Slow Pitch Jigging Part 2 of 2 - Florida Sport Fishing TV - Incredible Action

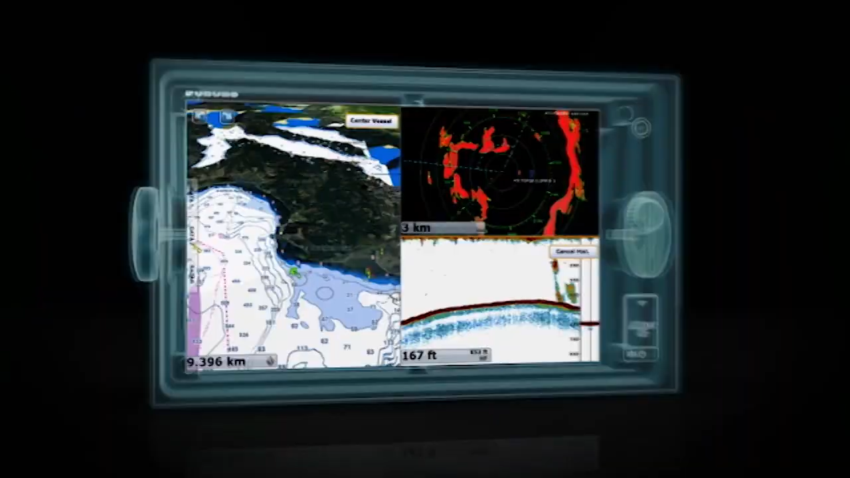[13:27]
What if navigating was as simple as touch and go?
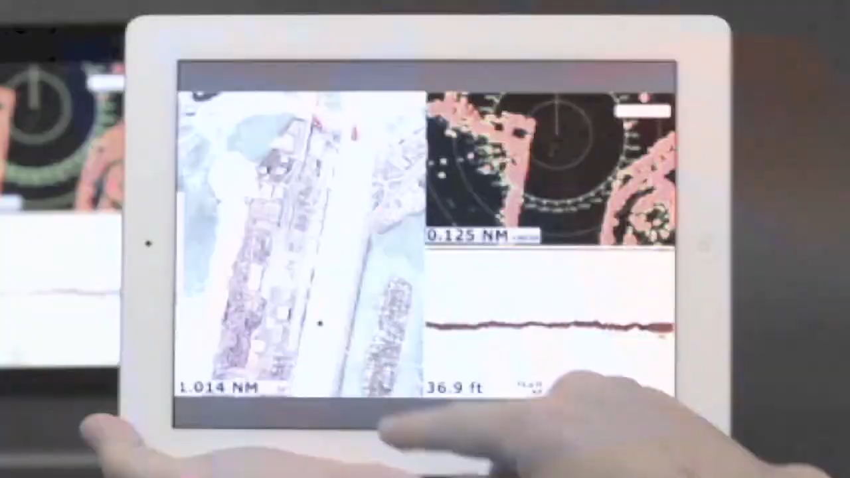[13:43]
The world's first multi-touch MFT chart plotter, Navnet TZ Touch.